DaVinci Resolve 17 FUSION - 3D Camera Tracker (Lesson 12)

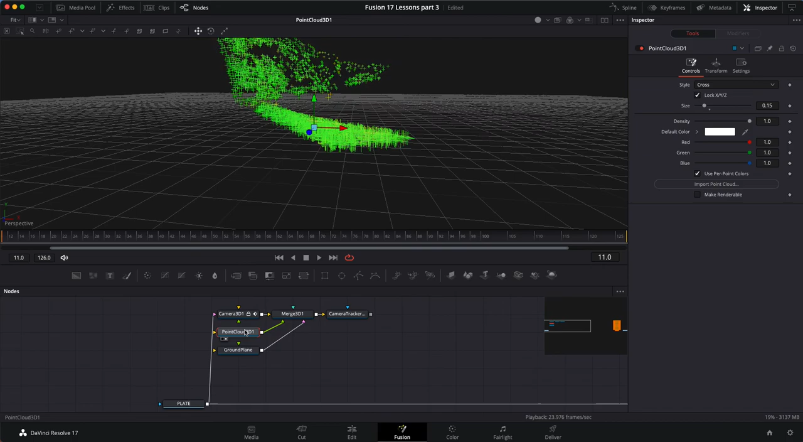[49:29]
We have the point cloud, which we're gonna go through in just a bit.
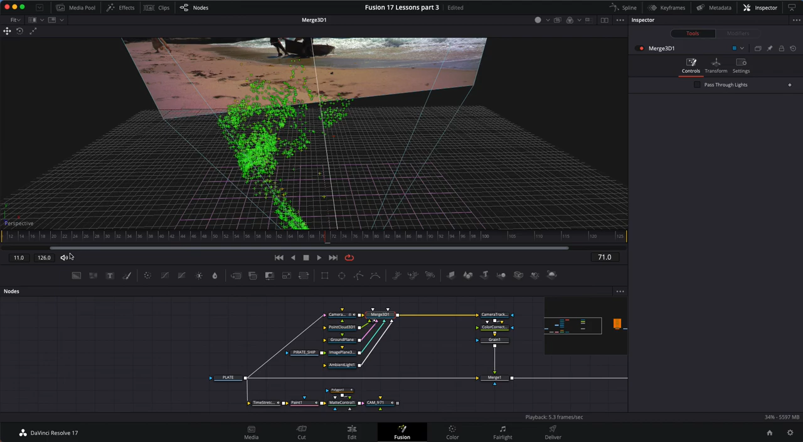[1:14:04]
Okay. But if I change the perspective, I can see it. Okay. Cool. Cool, cool, cool, cool.